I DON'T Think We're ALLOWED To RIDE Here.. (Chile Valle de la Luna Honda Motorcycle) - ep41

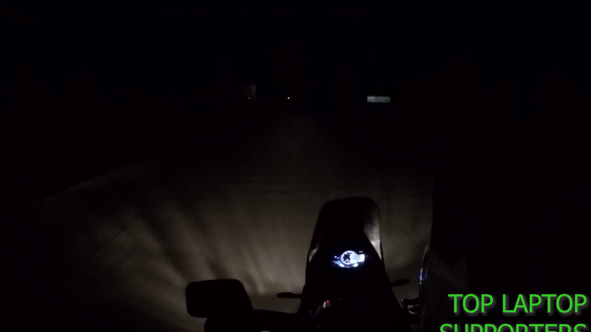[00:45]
And when I was riding here in the dark, going downhill, I was like, yes, already started. Feel a little tad better.